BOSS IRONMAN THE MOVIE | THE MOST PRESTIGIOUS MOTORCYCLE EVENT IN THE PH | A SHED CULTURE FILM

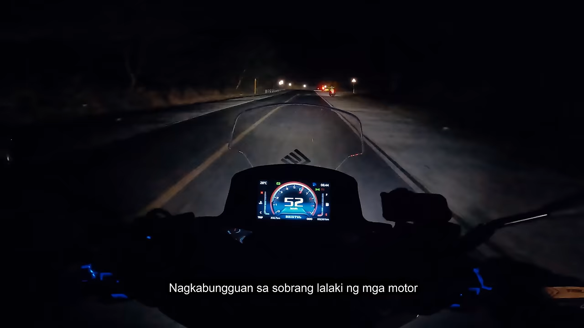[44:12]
Nagkabungguhan sa sobrang lalaki ng mga motor. Siguro mga 1 hour away na lang kami sa Pampanga. Kasabay namin yung mga malalaking big bikes kita pa. Sobrang sayang experience.
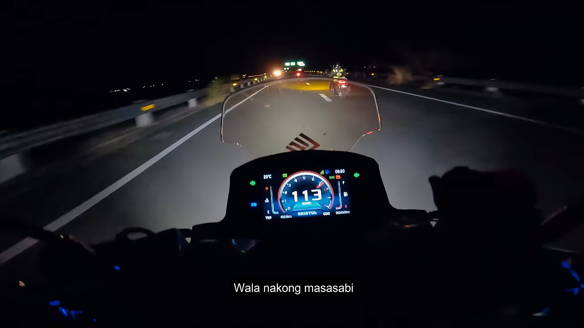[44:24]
Wala na akong masasabi. Siguro isa na to sa pinakamagandang experience na naranasan ko sa pagmumotor natin.
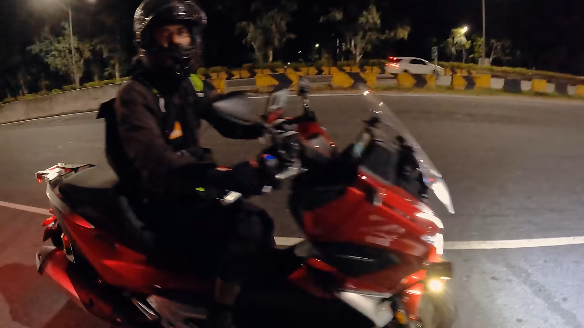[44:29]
Daddy! So tired, my man!
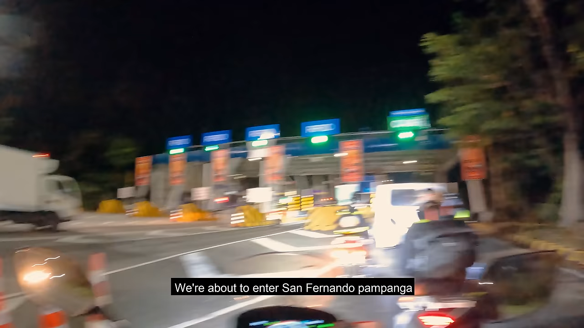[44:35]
We're about to enter San Fernando, Pampanga.
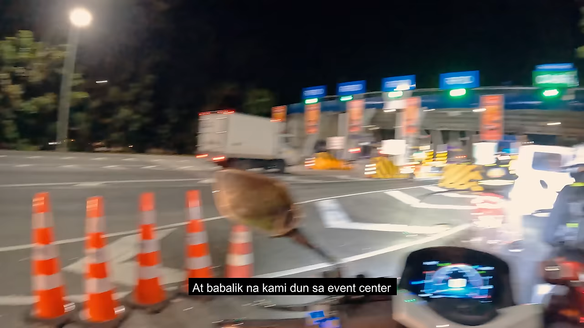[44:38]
At babalik na kami doon sa event center.